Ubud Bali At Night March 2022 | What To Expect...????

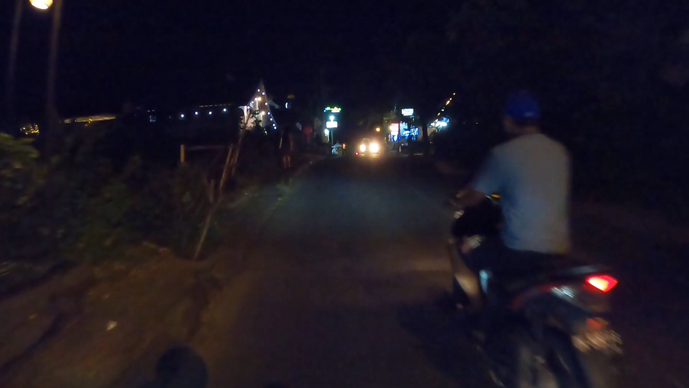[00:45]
the Ubud center area guys so don't go anywhere and let's watch until the
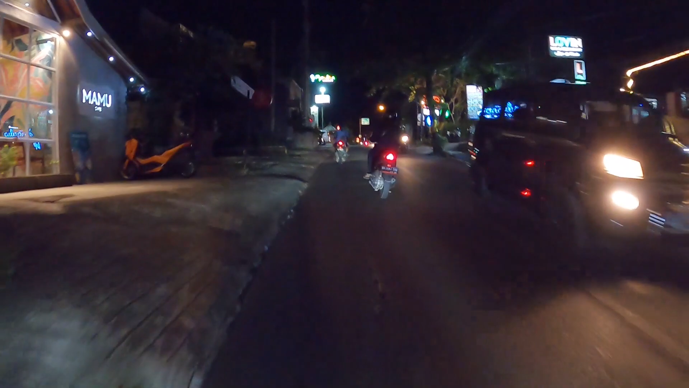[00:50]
end of this video okay so back to the street this is Madelubah street and here on the left side as you can see is nice supermarket we
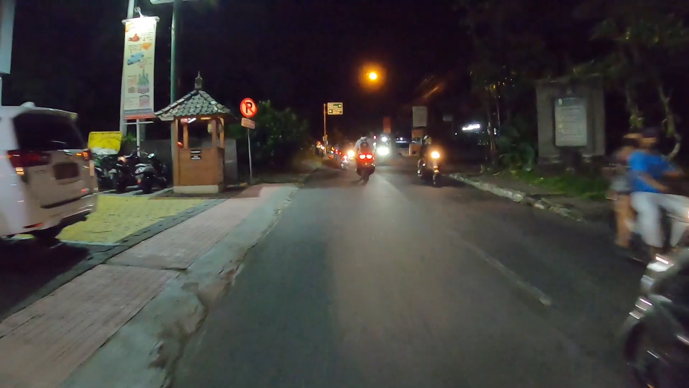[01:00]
call it popular supermarket if you stay around here or live around here
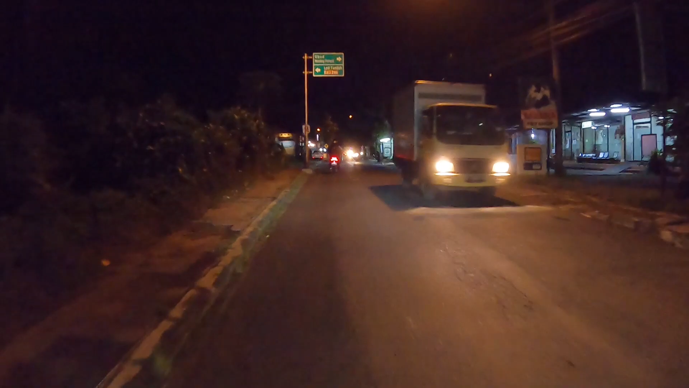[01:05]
you can do some shopping there for your daily needs or for cooking stuff and etc
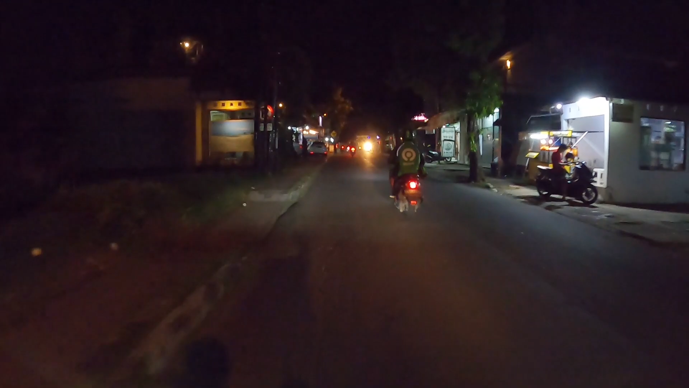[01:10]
and some businesses around here they are remaining open by this time
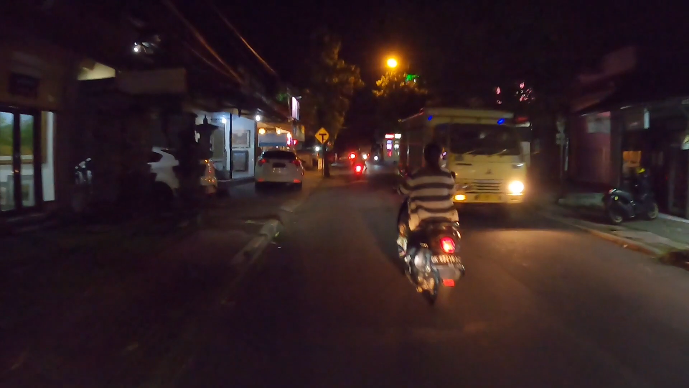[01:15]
and here on the left side
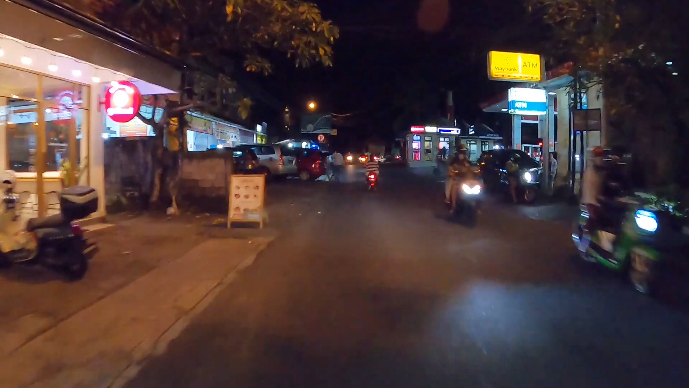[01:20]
if you like to try street food you may do so you can find like bakso or chicken satay or soto ayam and etc
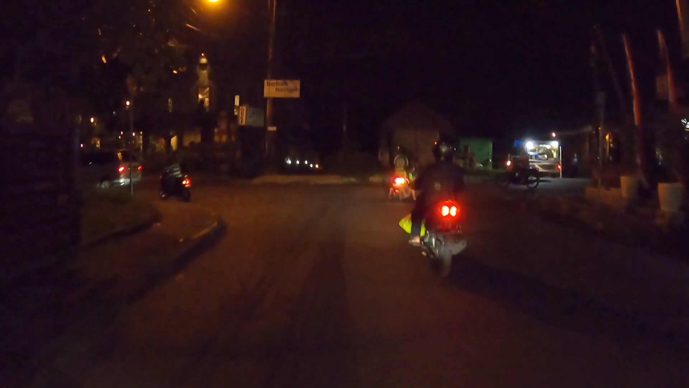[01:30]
okay let's continue we are entering Pongosekan street so let's see what is happening at Pongosekan street guys anyway maybe most of you know already that in this street there are a lot of cafes restaurants hotels and etc so let's see if they are still open by this time and evening time it is around 8 o'clock in the evening guys so this is the
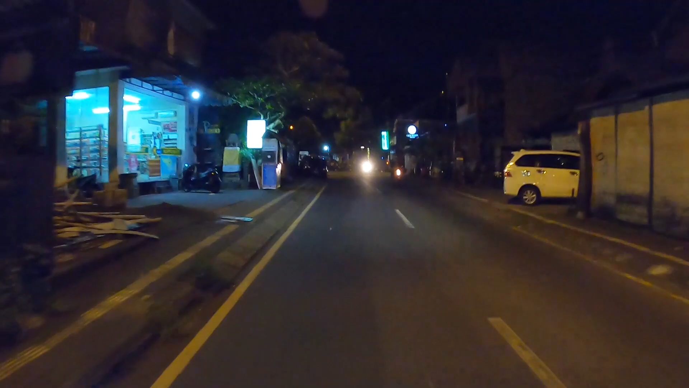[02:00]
situation the road situation is quiet only few scooter is passing by and
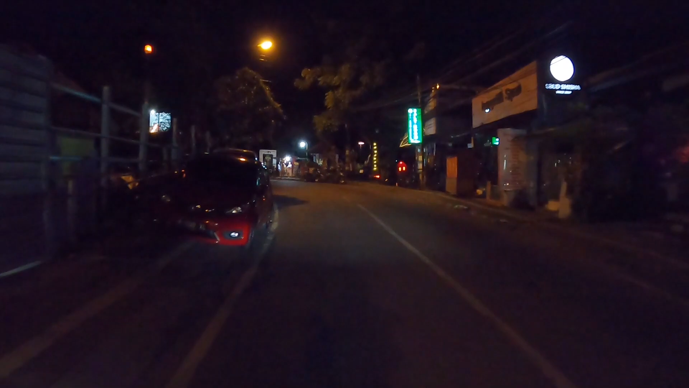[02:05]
here on right side is Batubara cafe or restaurant I think they are
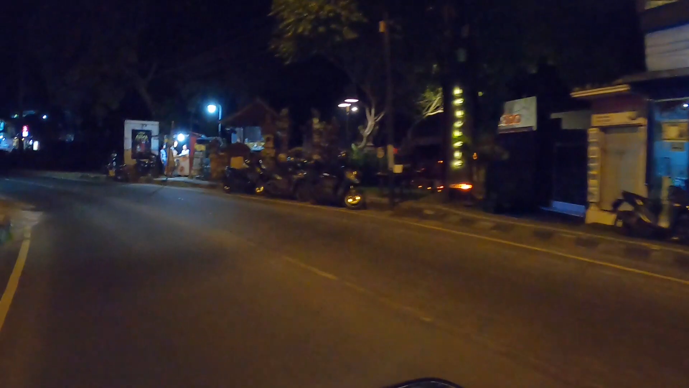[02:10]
doing okay because they have some people there and here on the left side is Ghana hotel it's nice hotel and I think it's open they have a lot of lights in front of
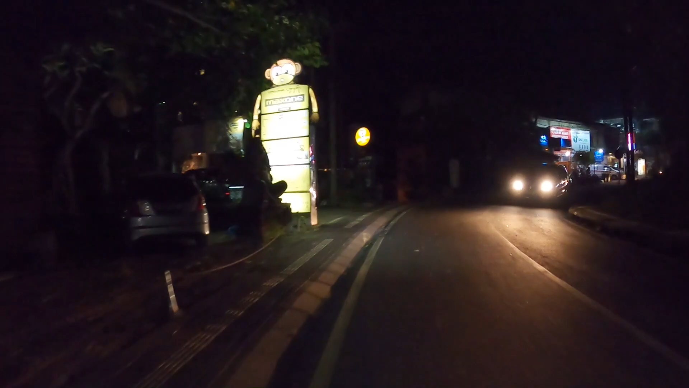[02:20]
their hotel and here on the left side is the Italian restaurant Afonatli they are closed but next to it it's Greek grill or a Greek restaurant still open so if you like to try or to eat food or dinner there you may do so it's still open and here on the right side as you can see some businesses are open guys shop mini mart and etc and
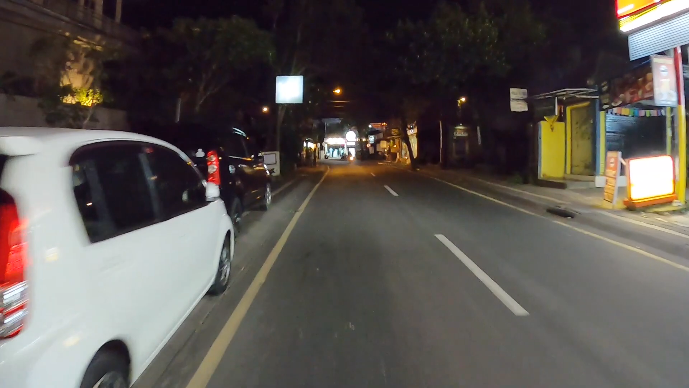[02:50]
here on the left side nice to see some people walking around on the sidewalk and this is the seat E3 cafe this cafe I think is good because every time
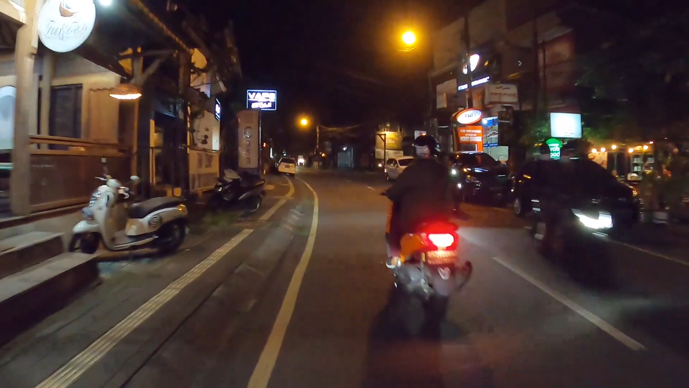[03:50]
okay let's continue in this area I think a lot of business are still open it's nice to see that as you can see a lot of shops cafe they are open
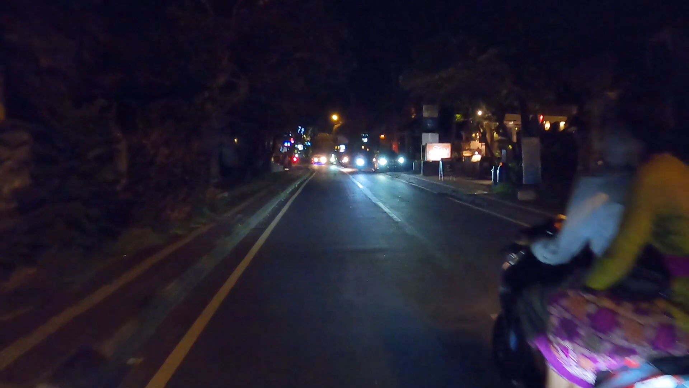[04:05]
like here on the right side I think this is the hotel and here on the left side
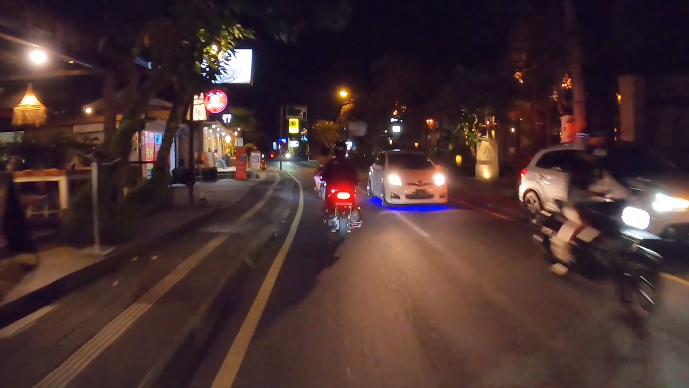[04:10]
as you can see guys it's nice cafe is open and also here some people are enjoying their time enjoying their dinner at that cafe okay okay okay I will turn to the left and let's continue to monkey forest street guys so here on the right side is a nice restaurant they are open but next to it here on the right side most of the things or most of the businesses are closed
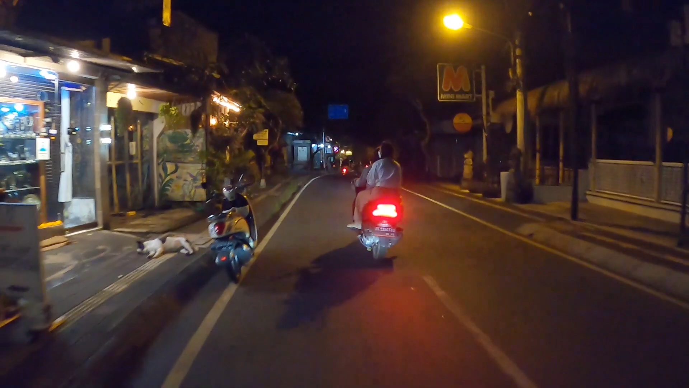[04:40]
and ultimately getting darker and darker I think most of the businesses here in this area are closed so it's very dark here guys so I think when you drive your scooter you need to be careful and this is the monkey forest area but for your information daytime
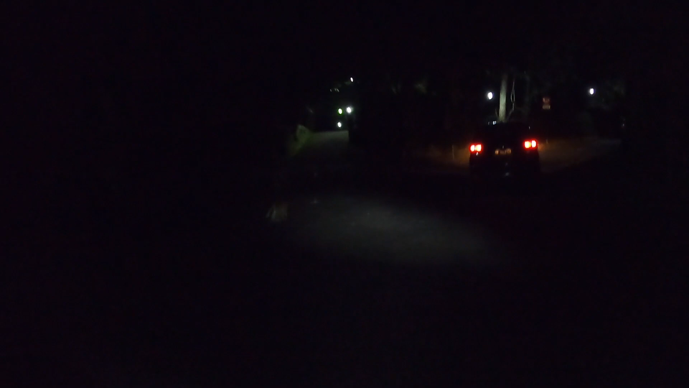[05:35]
look at this look at this guys it's very dark and very less street light in this area so you need to be careful when
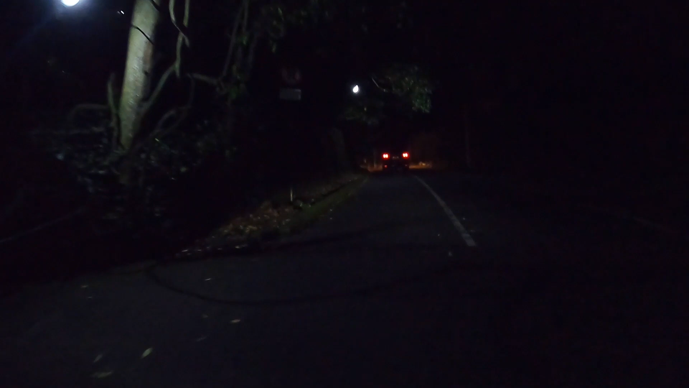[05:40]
you drive here so so so so so
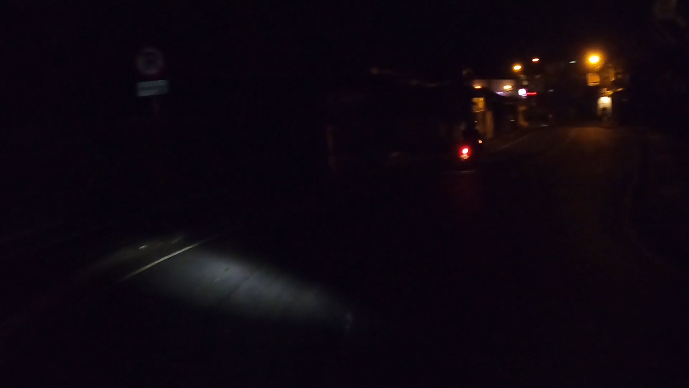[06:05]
okay let's continue this is still monkey forest street as you can see around in this area nothing much is happening most of the businesses are closed especially all the shops around here and here on the right side one is still open I think that is Utama
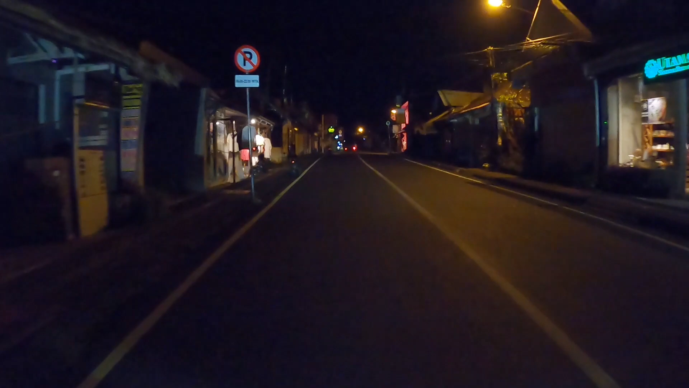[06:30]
Spice shop and here nice pinky shop still open too but I don't know what they are selling probably nice clothes